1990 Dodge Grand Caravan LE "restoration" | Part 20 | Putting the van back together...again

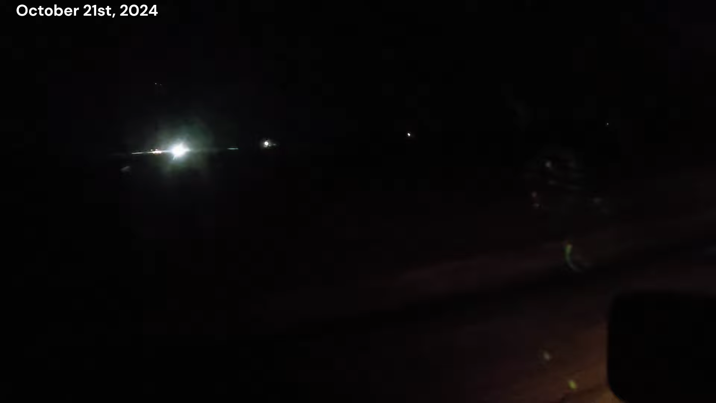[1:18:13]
They're out plowing fields. It actually feels really nice going down the road here. Like really, really nice.